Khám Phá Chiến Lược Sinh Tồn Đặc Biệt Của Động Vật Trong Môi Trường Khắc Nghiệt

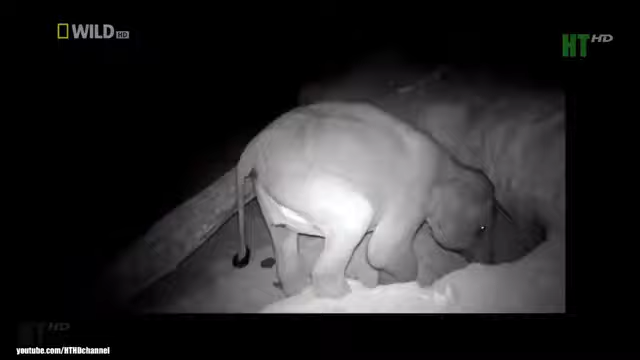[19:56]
Chứ không phải con người Lũ voi đã đào một cái hố lớn vào trong lòng đất Để tìm muối
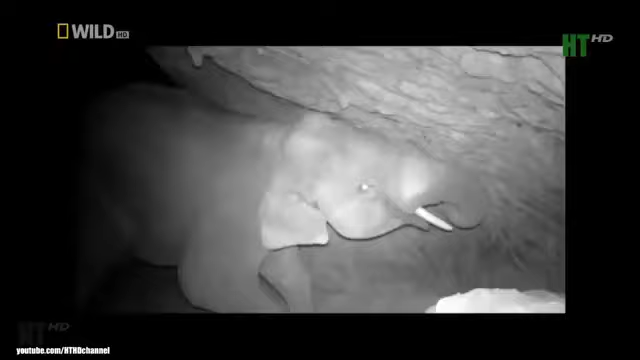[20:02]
Thứ độ bổ sung quan trọng Rõ ràng là chúng không thể thấy ở nơi nào khác Qua nhiều năm chúng đã đào chiếc hố này Thành một cái hang ấn tượng
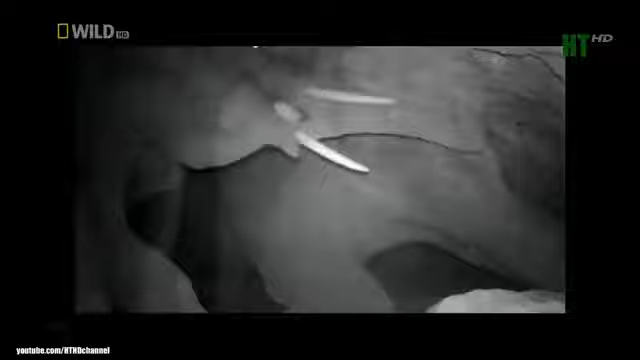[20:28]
Tối nào chúng cũng lên đây Lo lắng và không được bảo vệ khỏi các cuộc tấn công Đào hang để tìm số muối cần cho sự sống